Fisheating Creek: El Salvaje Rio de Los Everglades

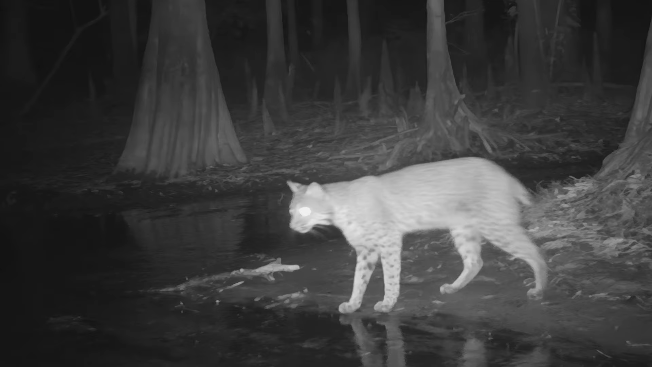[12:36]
El lince rojo es sigiloso y casi nunca se le ve.
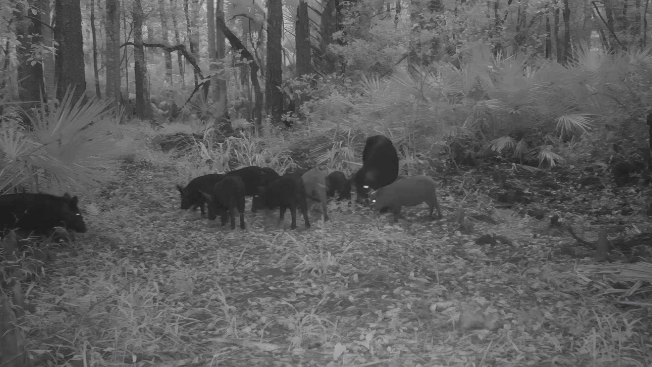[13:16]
A los cerdos salvajes les encanta echar raíces. En Fishering Creek,
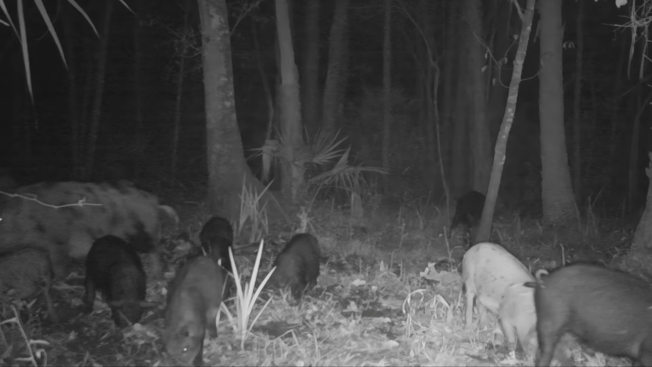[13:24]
las hordas errantes han hecho estragos en nuestros senderos, preparando el escenario para torcerse un tobillo en un paseo lleno de baches.
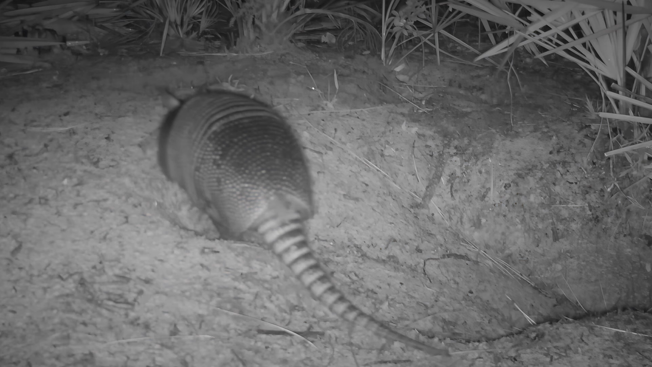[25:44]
Armadillos y mapaches son notorios asaltantes de nidos y les encantan los huevos de todo tipo.
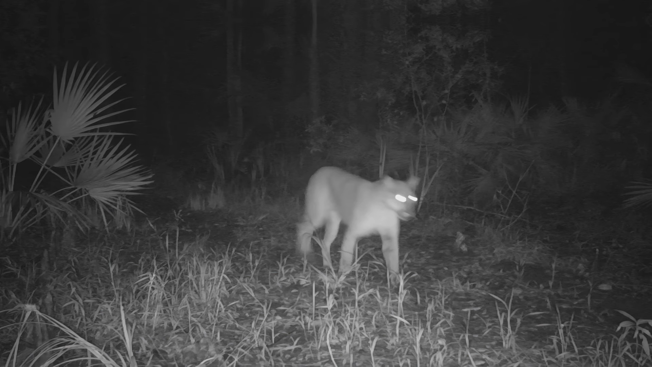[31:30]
Así es, una pantera de Florida saludable.
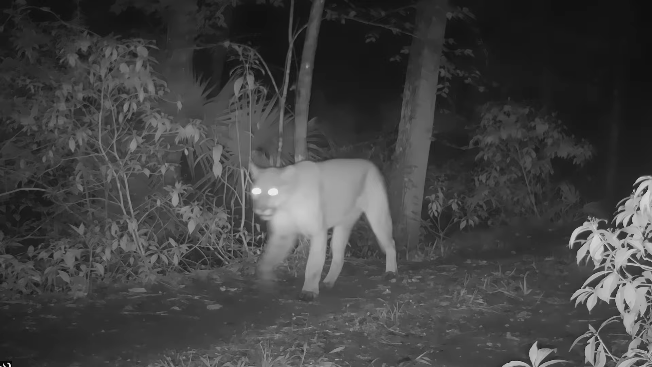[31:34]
Y según el indicador de tiempo, pasó acechando hace menos de 4 horas.
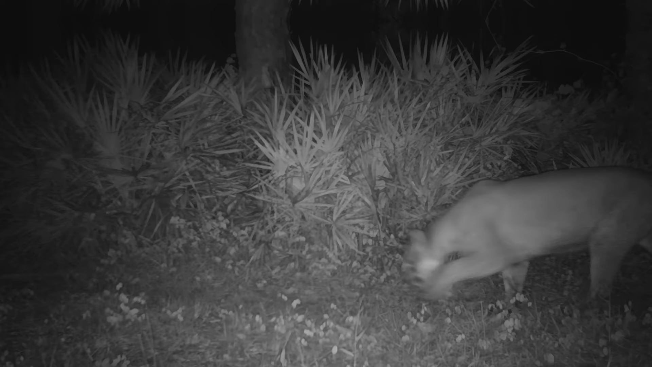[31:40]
Capturamos nuestras primeras imágenes de este macho corpulento en 2021. Desde entonces, ha merodeado por nuestra propiedad aproximadamente una vez cada 2 meses.
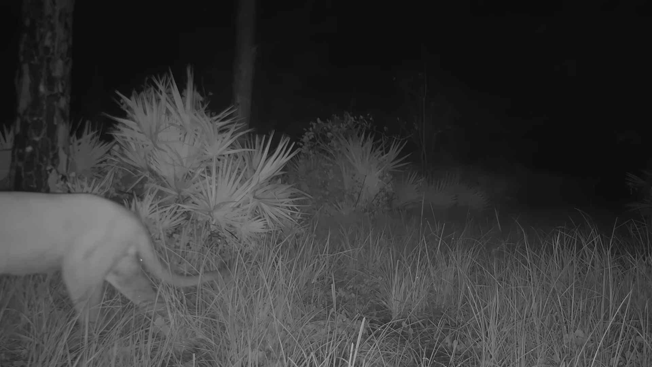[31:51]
Este terreno se ha convertido en su ruta de paso y probablemente en un importante coto de caza. Existen menos de 250 de estos superdepredadores. En la década de 1980, quedaban tan solo 20, la mayoría con graves problemas genéticos.